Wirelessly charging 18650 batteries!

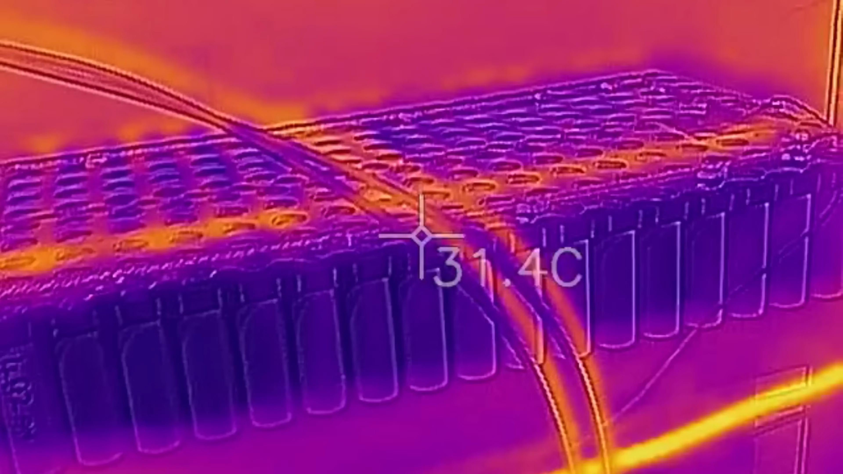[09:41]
On screen: spot 31.4°C
I've just stopped the charging there for a minute, just so I could do a couple of physical tests to the battery to see if there's any problems.
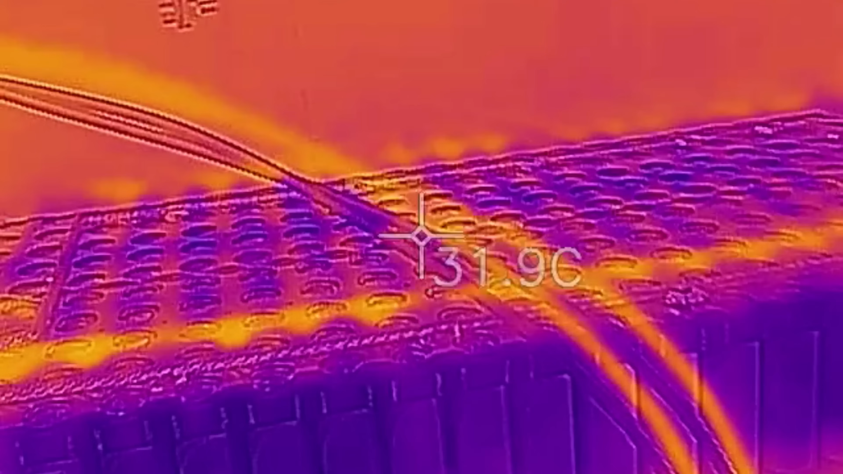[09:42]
On screen: spot 31.9°C
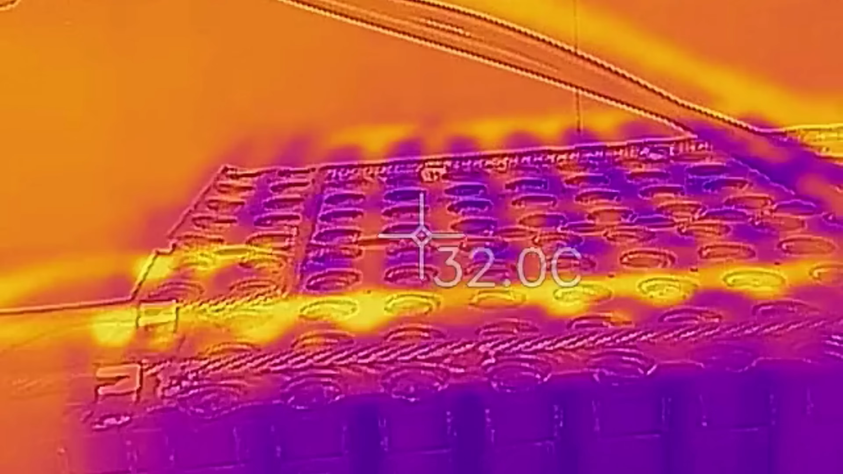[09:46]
On screen: spot 32.0°C
Now, apart from a bit of heat going down that bus bar,
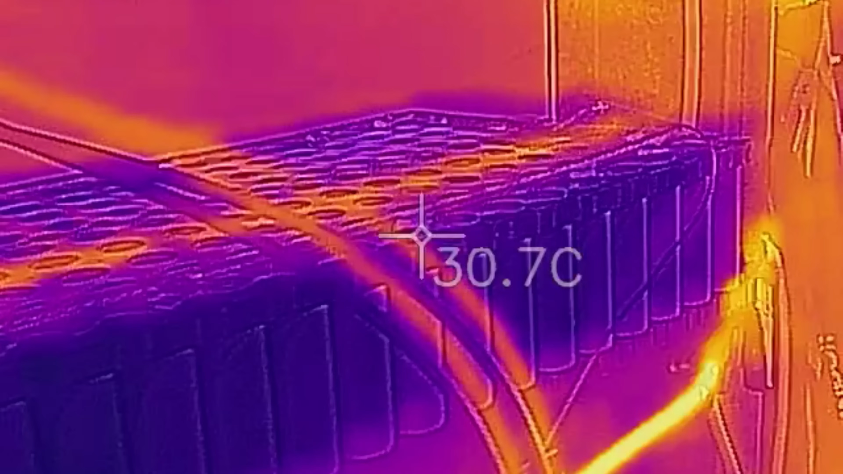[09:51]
On screen: spot 30.7°C
you can't see any hot spots there yet.
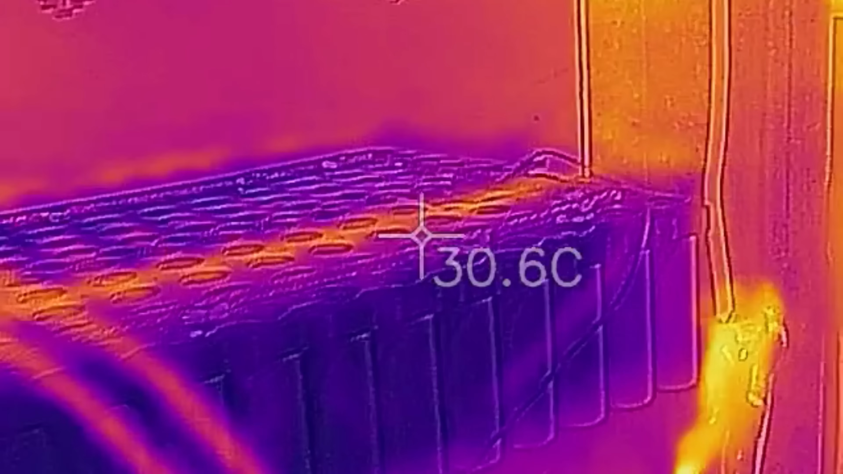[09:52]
On screen: spot 30.6°C
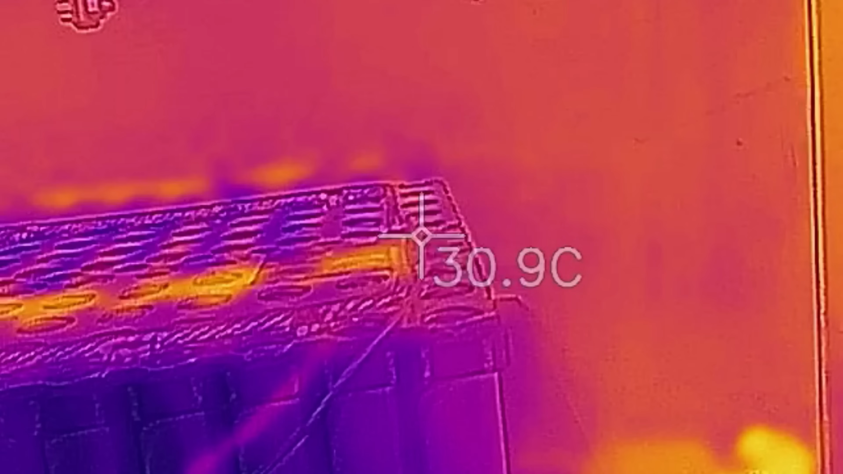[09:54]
On screen: spot 30.9°C
That's what I was talking about earlier.
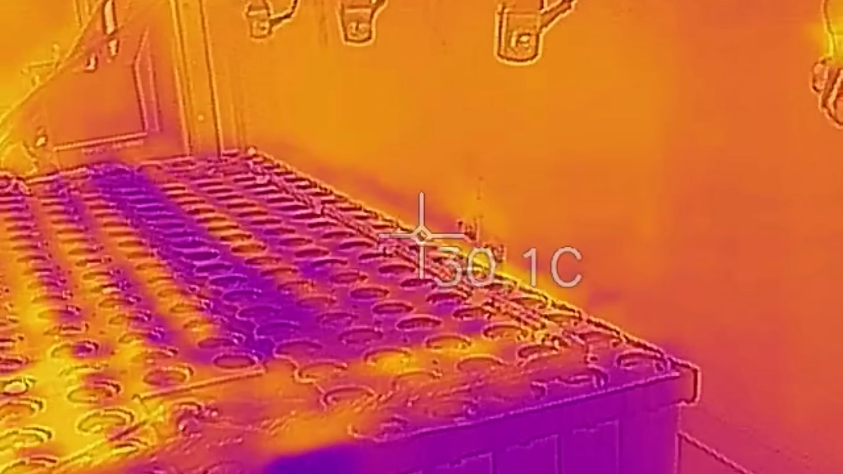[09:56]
On screen: spot 30.1°C
When you go up on top, it reflects off the nickel strip,
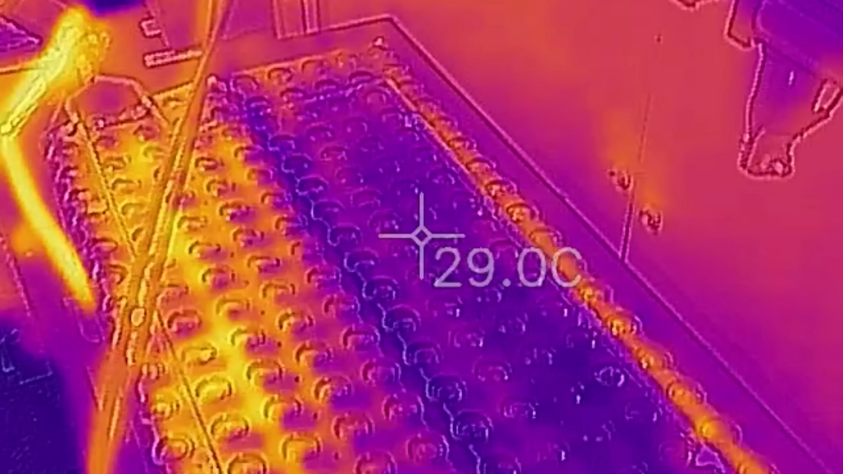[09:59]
On screen: spot 29.0°C
so it's a little bit harder to see hot spots.
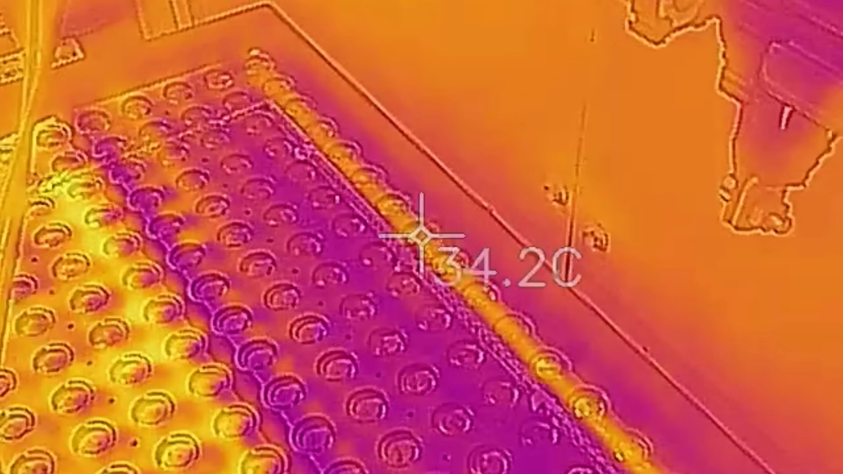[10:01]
On screen: spot 34.2°C
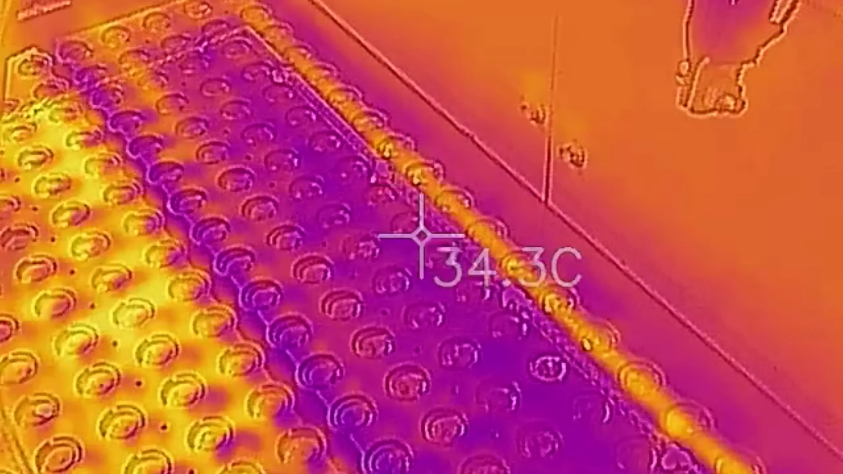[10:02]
On screen: spot 34.3°C
You still can see them, though.
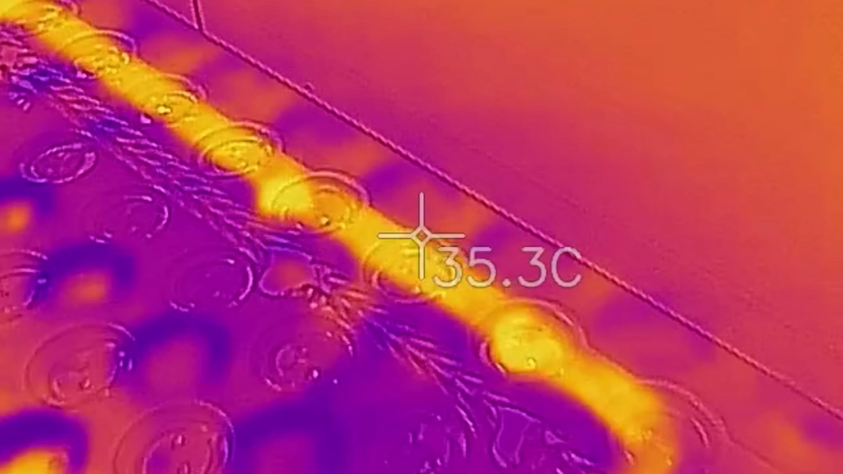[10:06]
On screen: spot 35.3°C
So, that bit there will be a drop of solder, so it's a little bit more reflective.
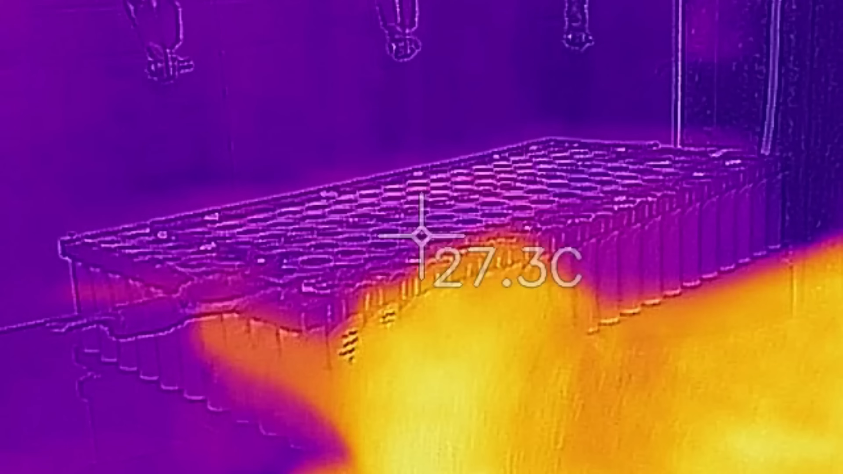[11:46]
On screen: spot 27.3°C
The 1, 2, 3. And there's no heat. There's nothing.
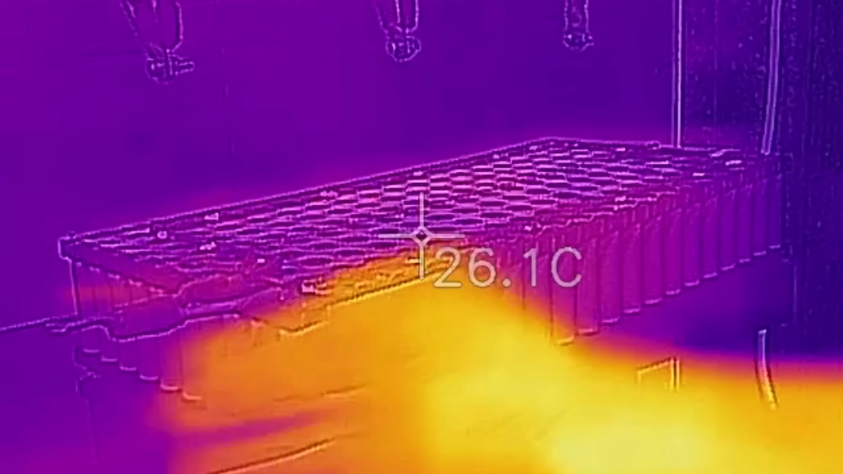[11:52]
On screen: spot 26.1°C
There's no heat in any of those cells that you can see.
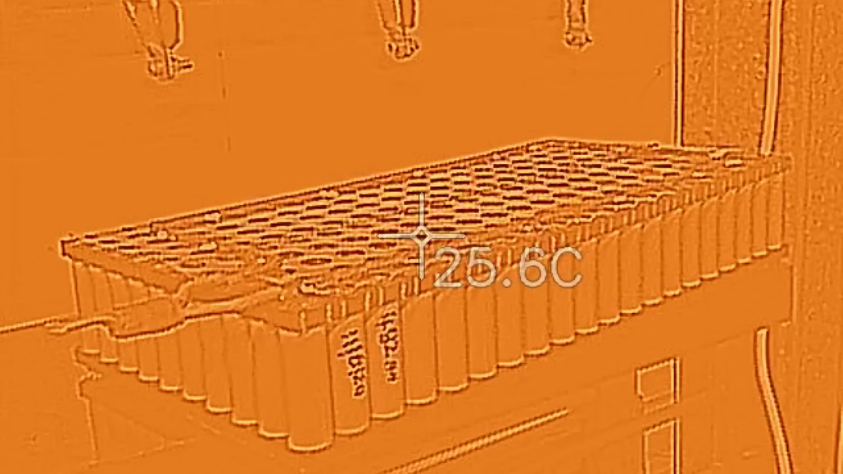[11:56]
On screen: spot 25.6°C
I'll go back here a little bit further for scale.